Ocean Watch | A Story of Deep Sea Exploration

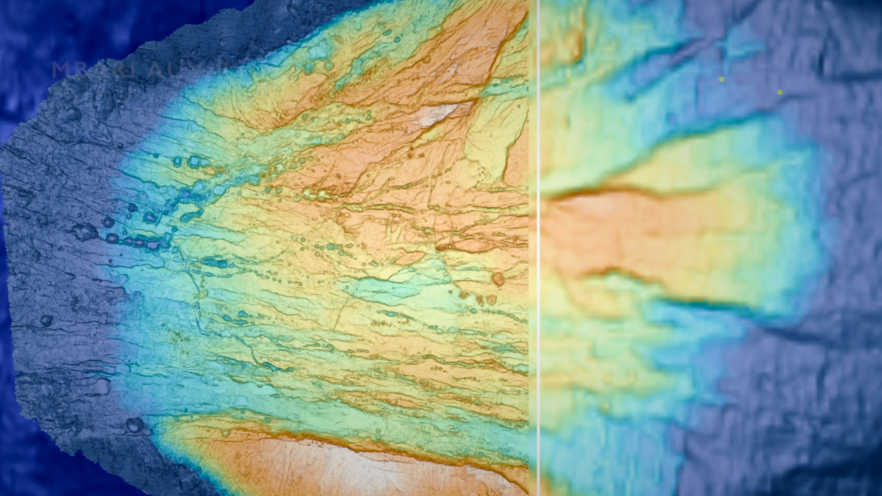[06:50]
those showed up in the AUV data.
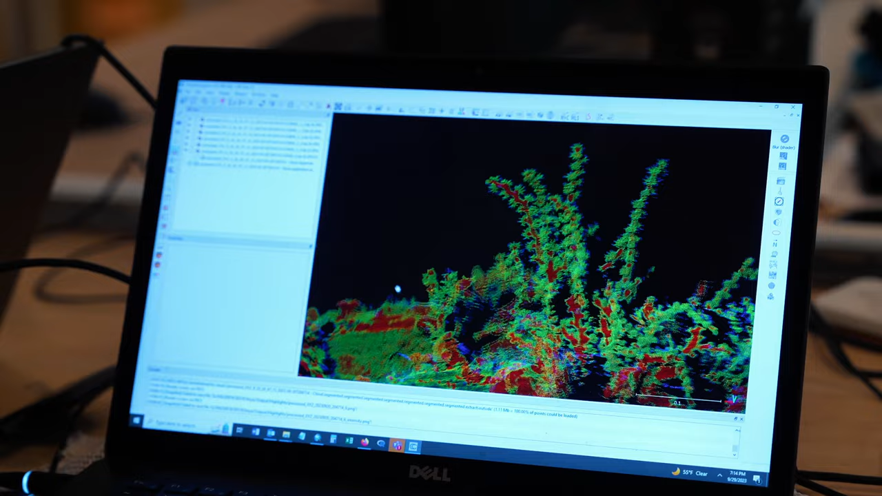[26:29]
of two millimeters capable of identifying animals living in association with the coral.
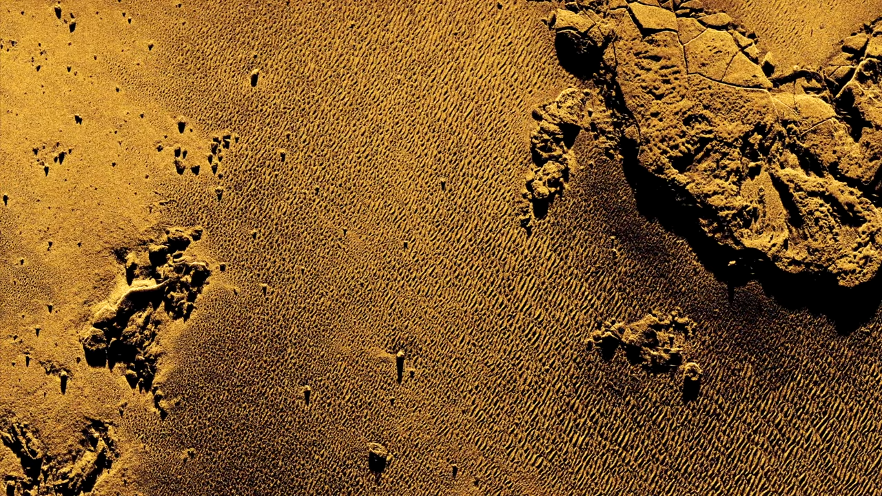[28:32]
A technology that uses sound to create pictures of seafloor features at resolutions far more detailed than typical approaches to creating bathymetric maps.
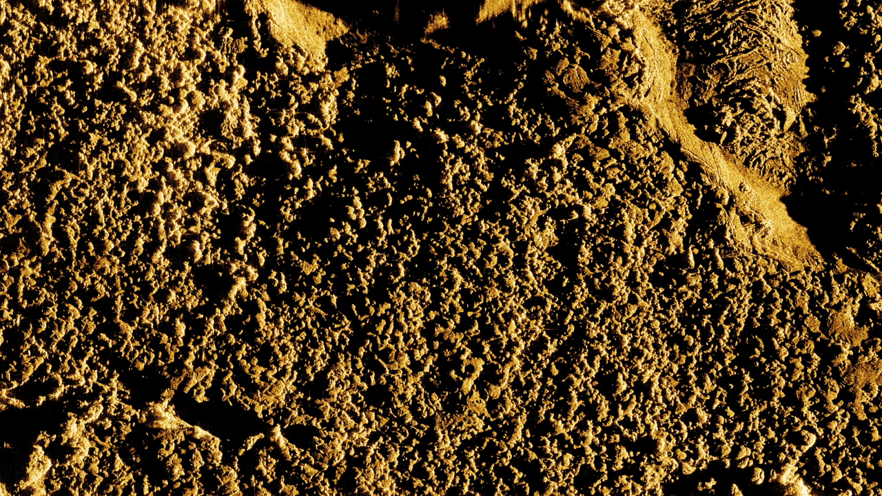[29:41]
Knowing the texture of the seafloor, that'll give you information on what types of animals can live there.
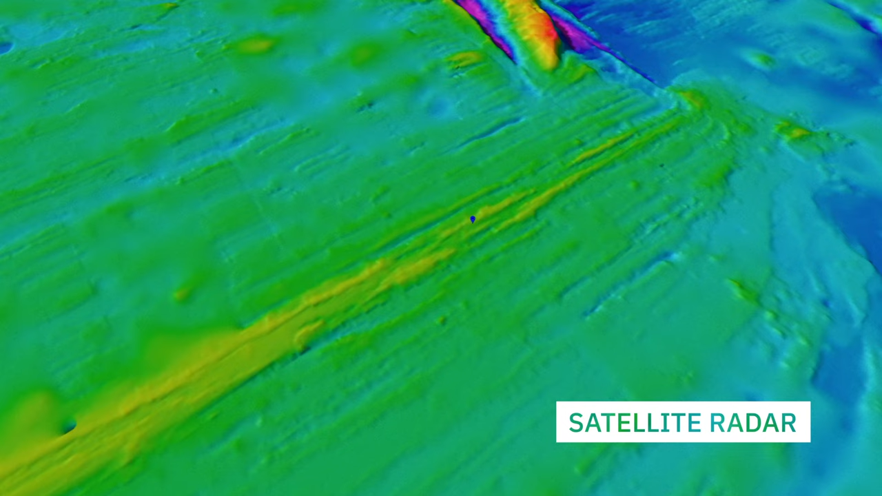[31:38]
But those give you very coarse resolution data. We can then improve on that. We can use vessel-mounted multi-beam.
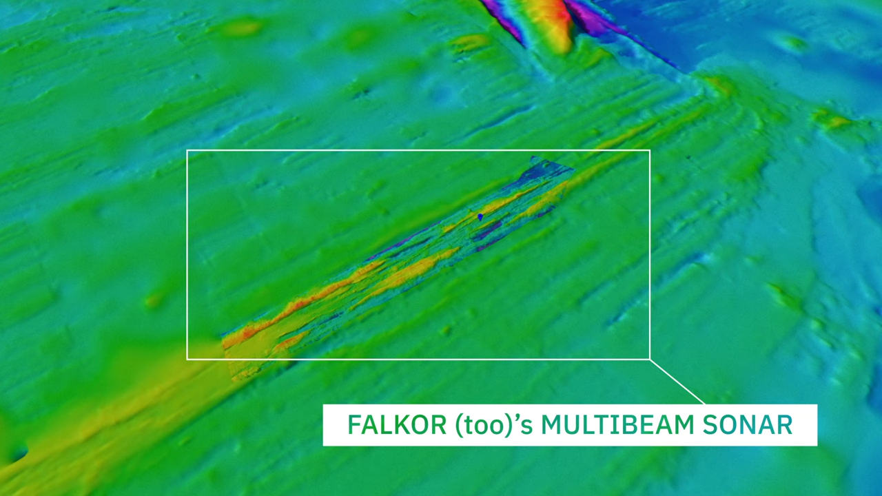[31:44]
That gives us better data, but it's still relatively coarse.
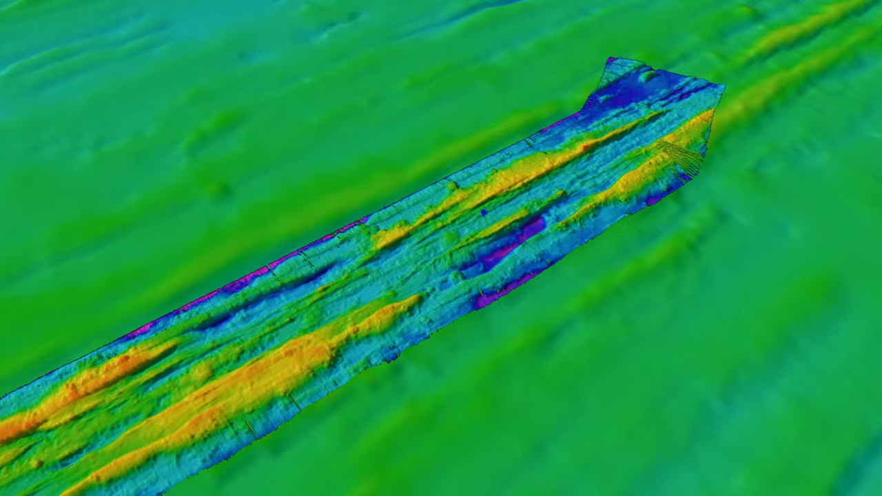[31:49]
So we've been improving that by putting systems onboard the ROV. We can start to understand the morphology of the seafloor,
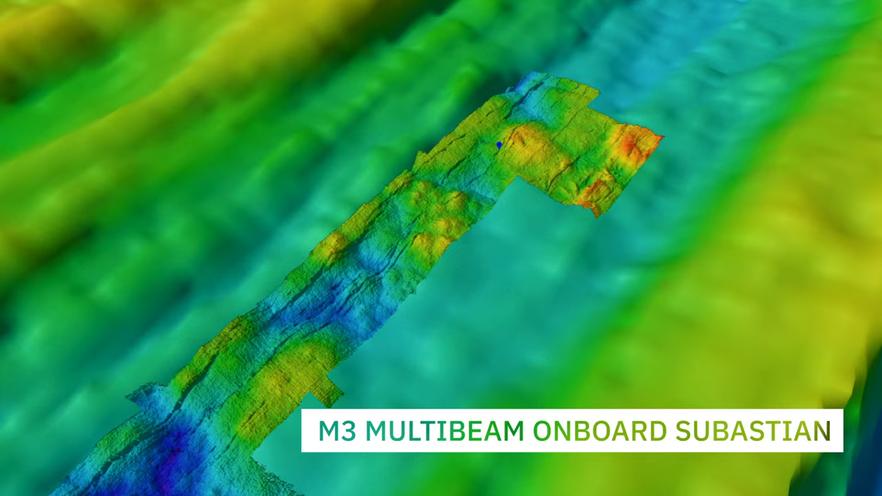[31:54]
and the SAS goes one order of magnitude more than that. So this is really high resolution.
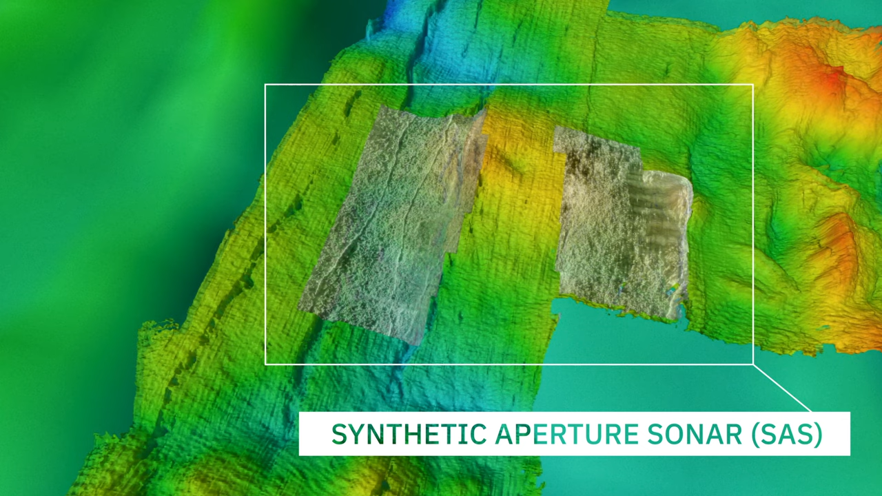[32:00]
It's getting to the point where we can see some of the geological features directly in the imagery.
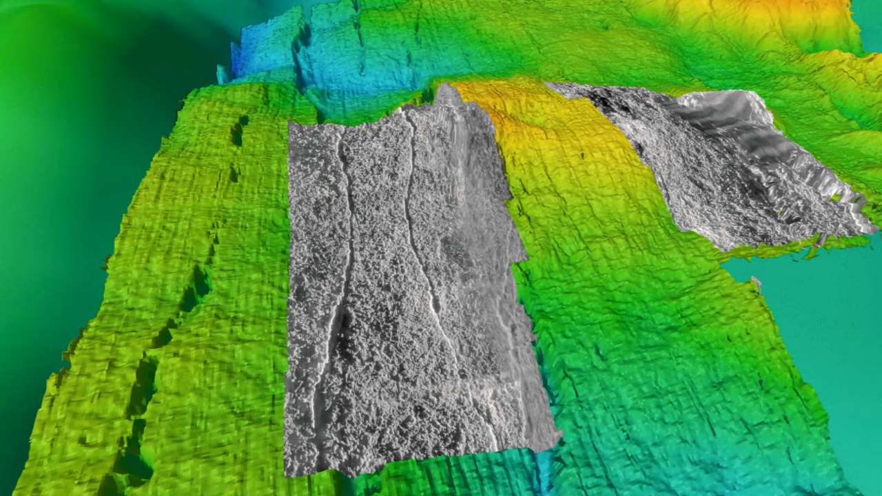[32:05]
We can then overlay photo mosaics on that, and that will give us millimeter resolution.
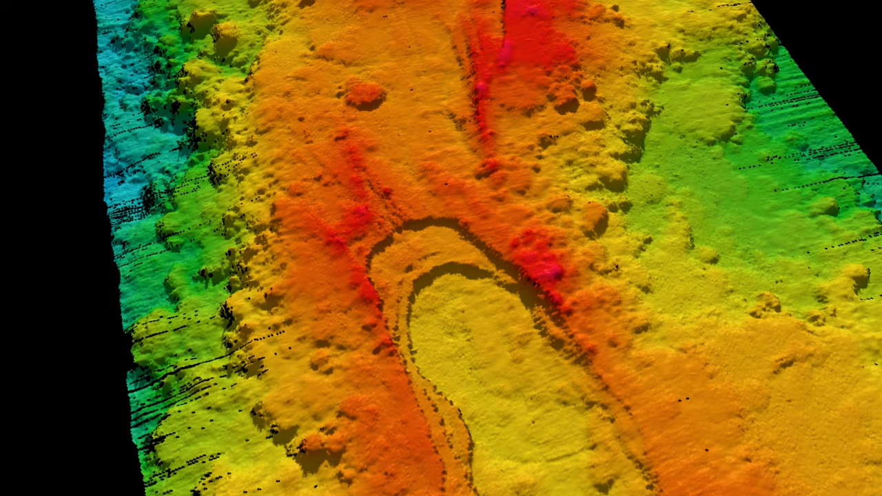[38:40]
including cold water reefs, seamounts, and five new hydrothermal vent fields.